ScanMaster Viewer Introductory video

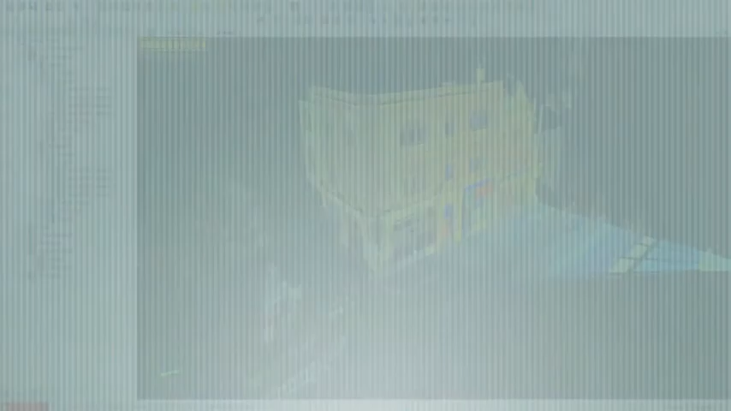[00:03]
okay we're going to demonstrate some of the features of scan master viewer this is the same software as the full version but without the USB dongle it reverts to the viewer mode and interestingly this version can also be used in the field to acquire data with the GLS laser scanner so when you load in a project the first thing is 3d navigation of the point
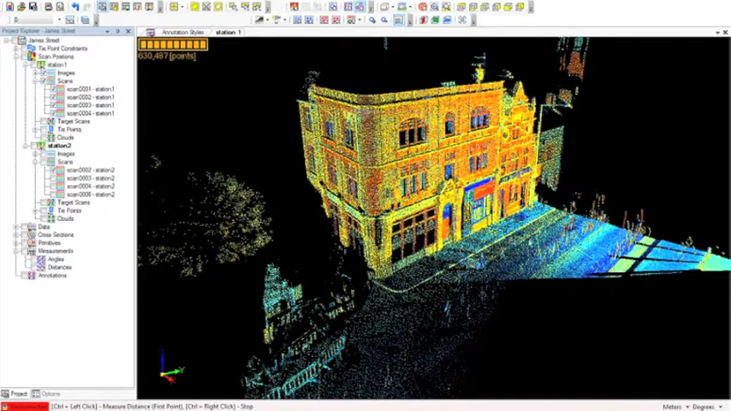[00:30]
cloud in this model space to rotate the model you hold down the left mouse button and keeping it hold held down
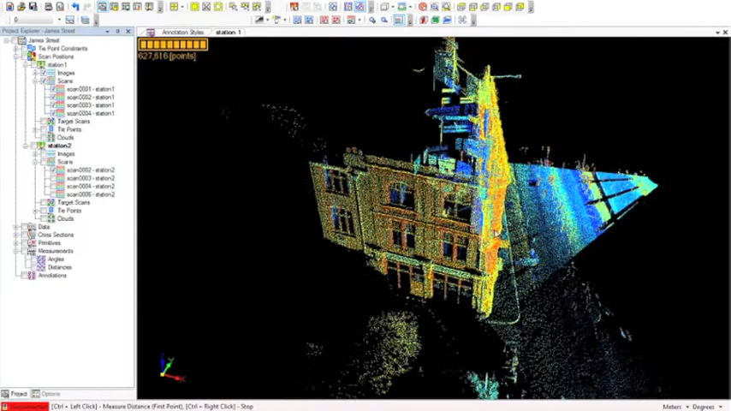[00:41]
just move the mouse around to zoom in
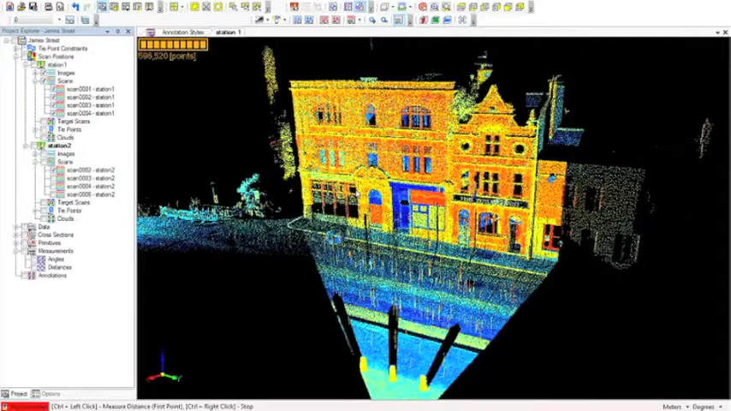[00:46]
is the center scroll wheel of the mouse and
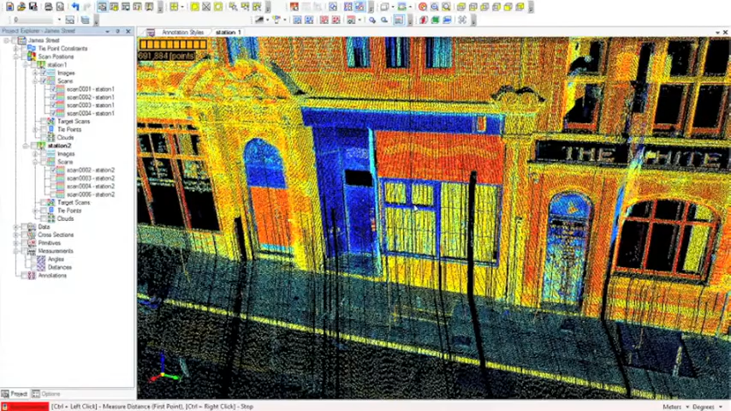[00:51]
to pan left and right we use the right mouse button there's also some
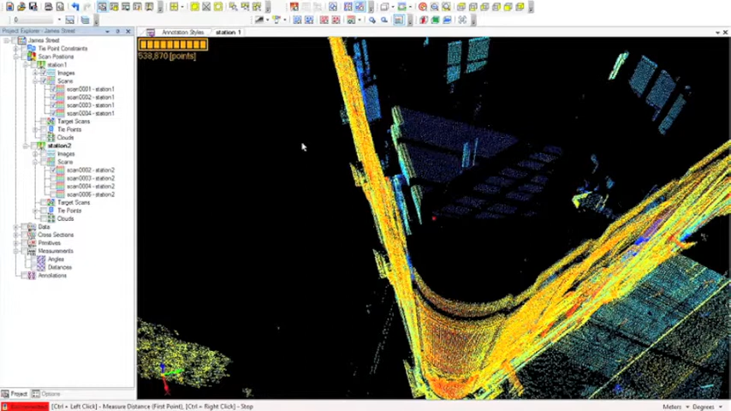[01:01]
predefined views which are familiar to anyone from a CAD environment these are up here we've got the top view zoom in on that and what we can see is is got an element of perspective to it and that's because of the projection that's chosen by default this icon here gives us the choice of either parallel or perspective projection if I switch to parallel we
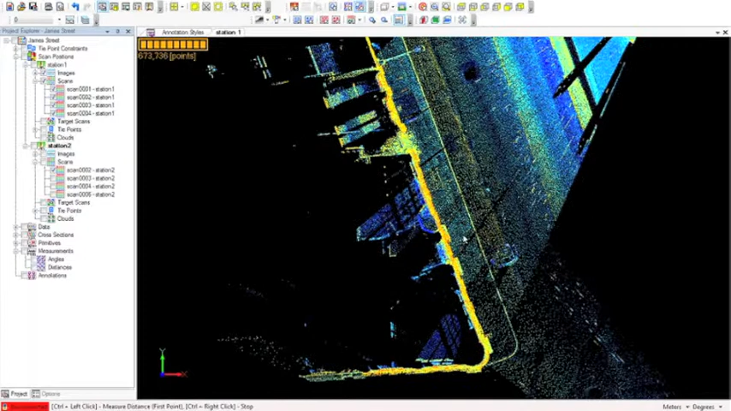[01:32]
now have a perfect plan view of the building
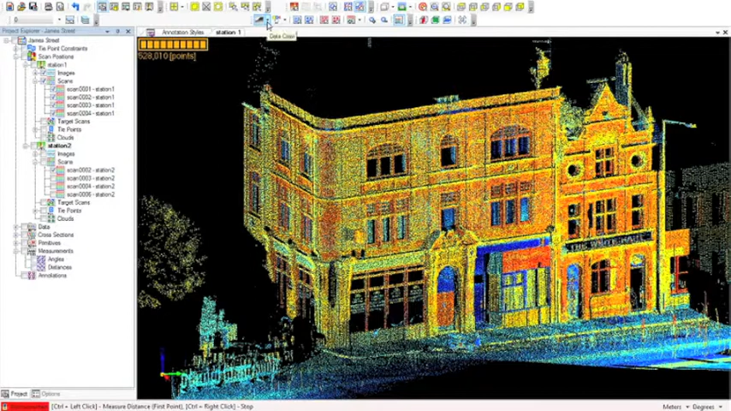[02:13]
at the intensity of the points and we can change this by fire this icon here data color and we can color the points by elevation
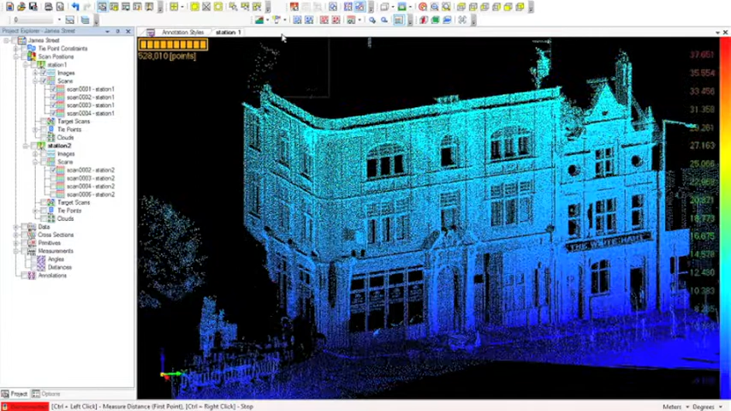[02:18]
by image so here they are colored by the RGB values derived from the onboard camera of the scanner and we can also color by layer if we want to put our scans from different scan positions onto different layers
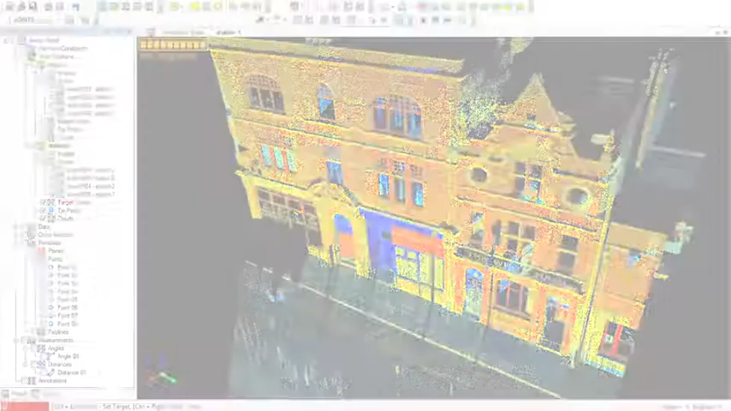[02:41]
for more points on viewing the point cloud these two buttons here can be used to increase and decrease the point size so we can effectively fill
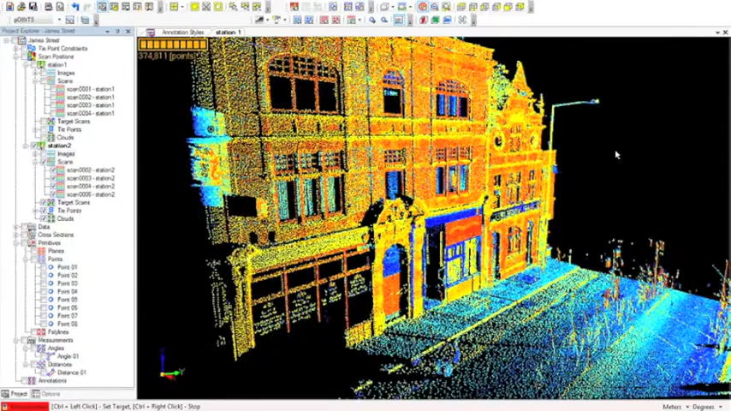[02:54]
in the gaps between points by making them a little bit bigger and this button here can be used to control the performance of the display settings effecting the point cloud so if we had a very big cloud which was performing slowly on our computer we could opt for faster performance which
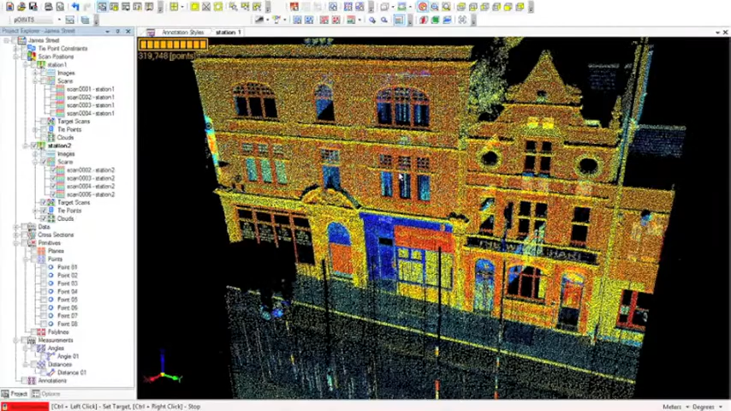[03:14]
would give an improvement in the viewing properties at
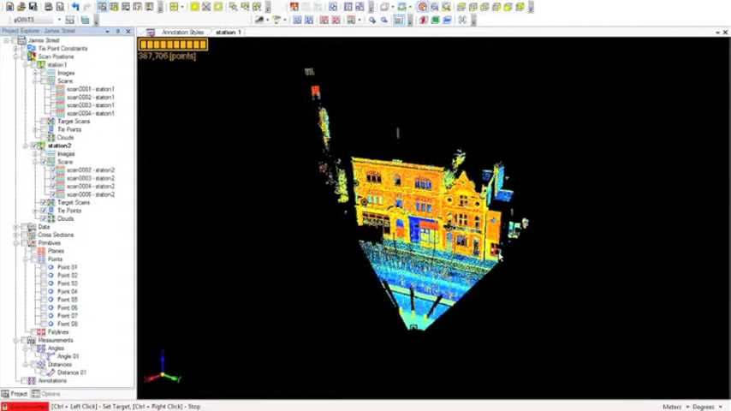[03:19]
the moment we're viewing the point cloud in what's called the the cube view
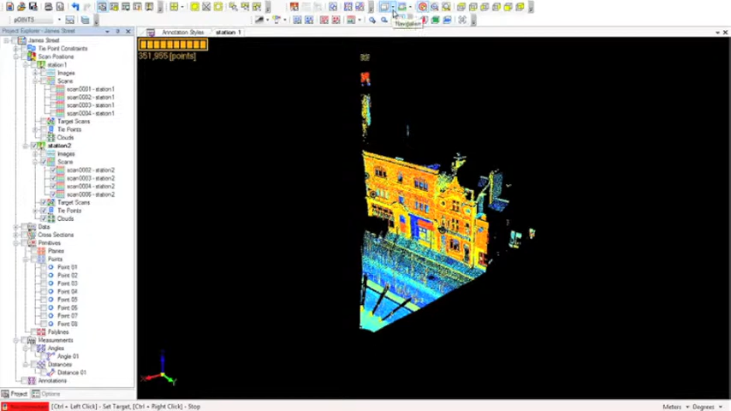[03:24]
if we go to this button called navigation we can switch to sphere
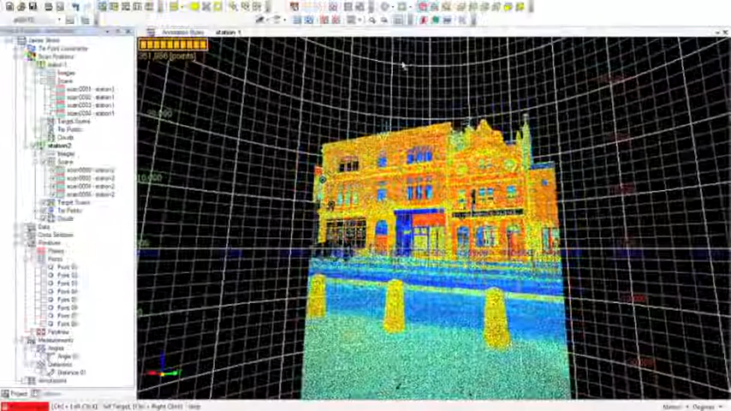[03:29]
sphere is effectively a spherical projection of the data set from the point of view of where the instrument was set up
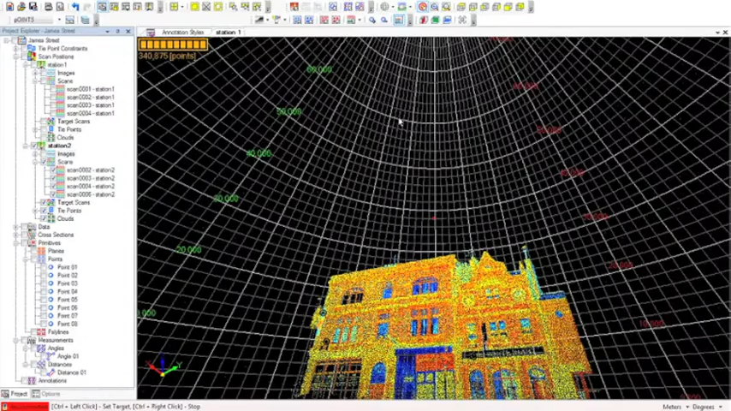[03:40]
and there's one thing we can do in this view we can
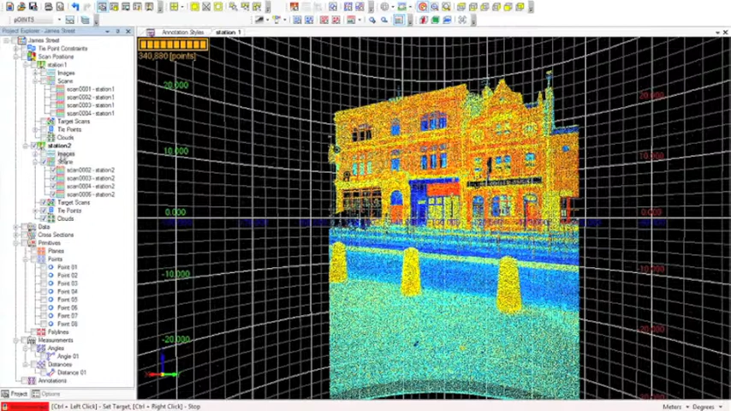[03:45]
also view the images that were required using the camera on the laser scanner
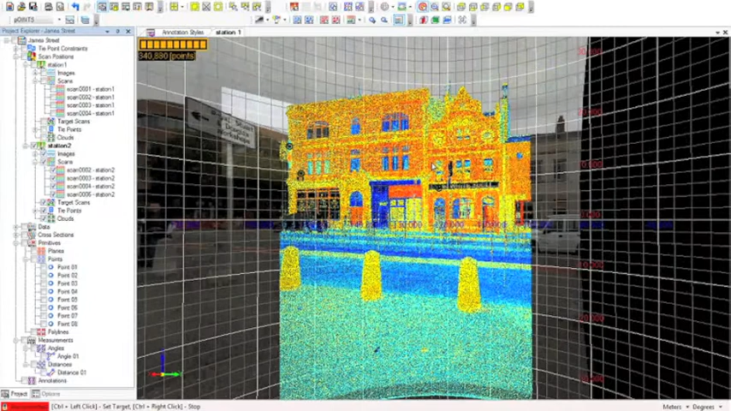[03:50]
and we can also turn off the point and just view the images
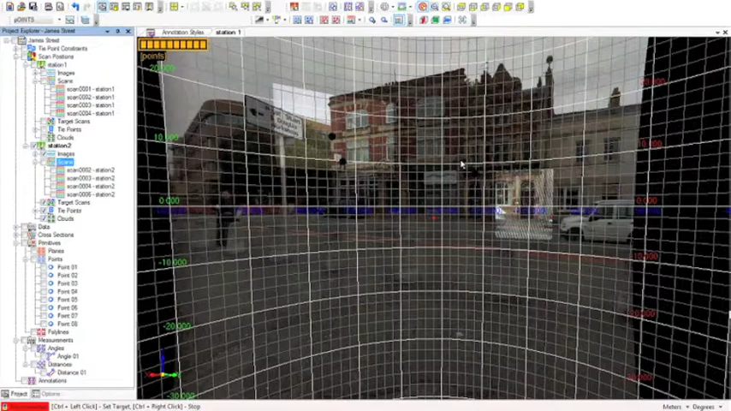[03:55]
next we're going to look at clipping and slicing of our point cloud clipping out relevant parts of a point cloud is a useful way of isolating only the points that we want to work with for a given task so what we're going to aim to do is isolate this doorway here and then measure do some measurements on it